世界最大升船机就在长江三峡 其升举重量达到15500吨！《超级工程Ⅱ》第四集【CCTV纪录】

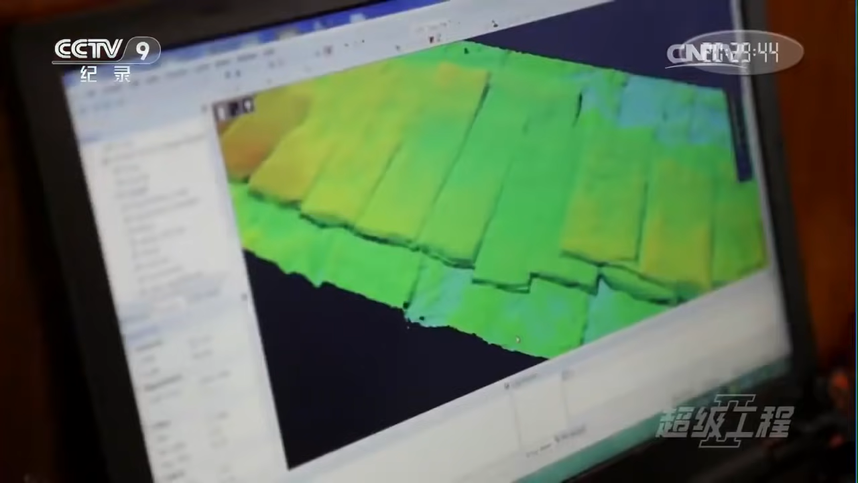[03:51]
通过对反射回来的声波的分析可以清晰地显示江底的形状那么下面一个位置应该是基本上中确